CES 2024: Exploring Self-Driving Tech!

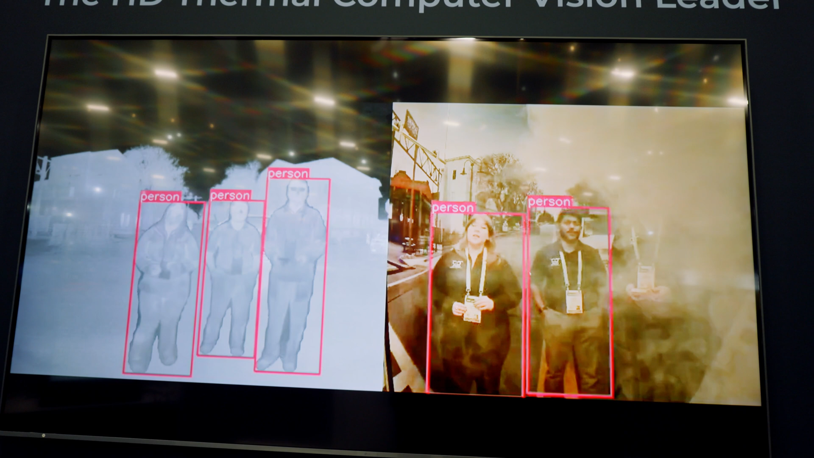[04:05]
I did learn of one specific scenario in which both LiDAR and cameras aren't great, and that is in rain, snow, or fog. In these scenarios, cameras can become blocked,
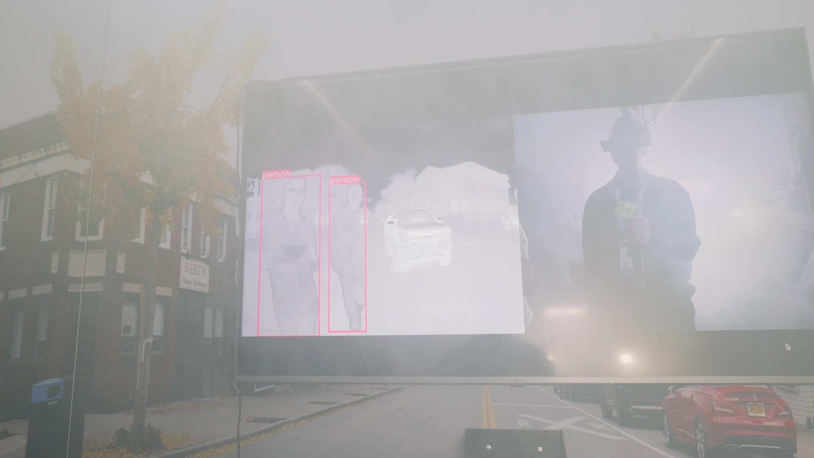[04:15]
and the lasers from LiDAR start bouncing off of all the rain, snow, and fog in the air, which results in bad readings.
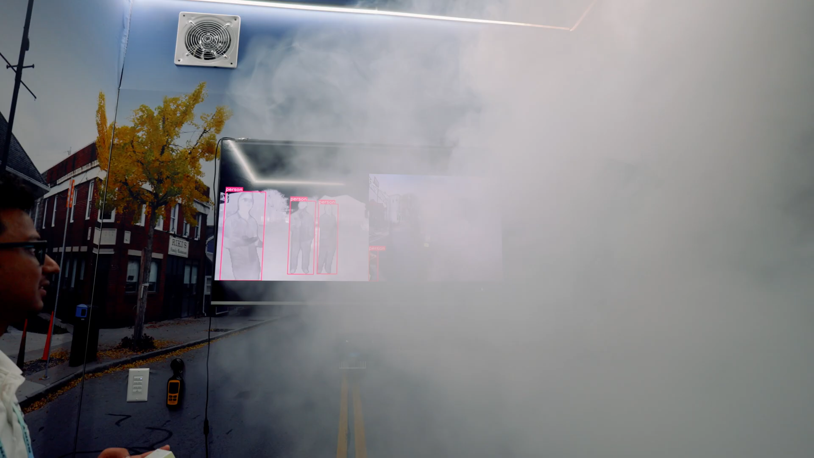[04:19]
This is where thermal comes into play.
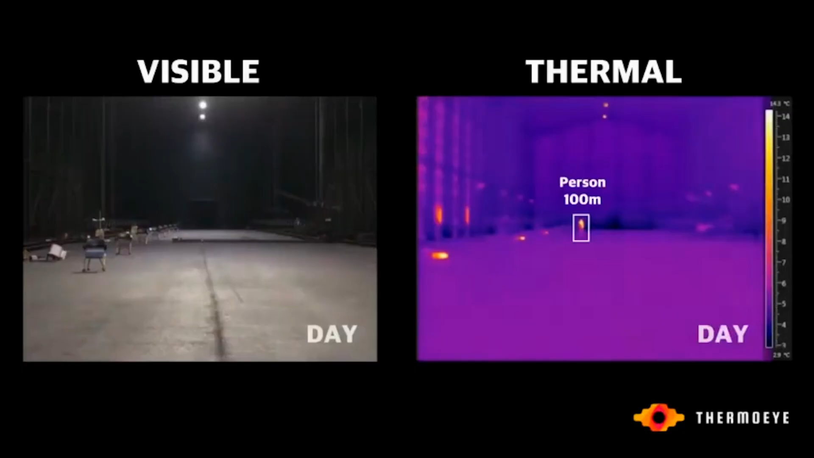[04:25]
Thermal is able to cut through all of that stuff and becomes an excellent backup sensor in the case of emergencies.
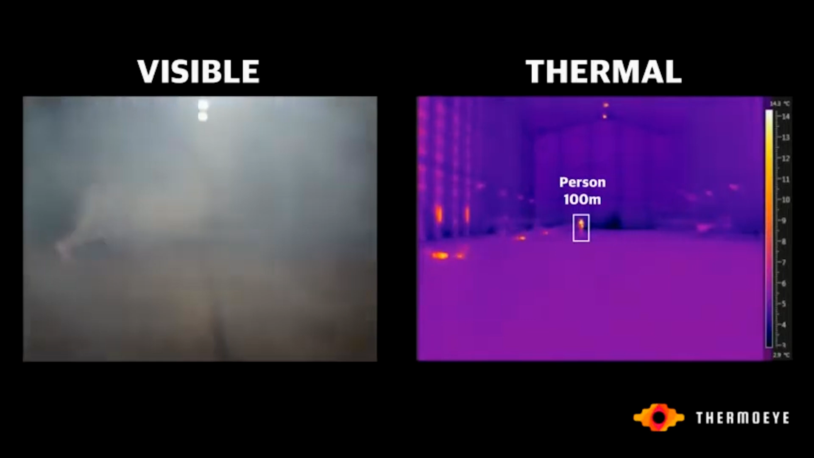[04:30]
Think about if there's a deer crossing the road or even a pedestrian, as you can see in this very elaborate and smoky demonstration.